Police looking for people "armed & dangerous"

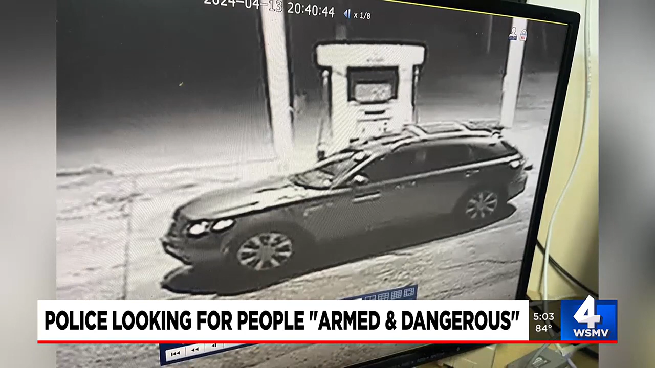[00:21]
They left that scene in a pewter gold color vehicle, police say. So if you do see them, don't approach them and said call police immediately.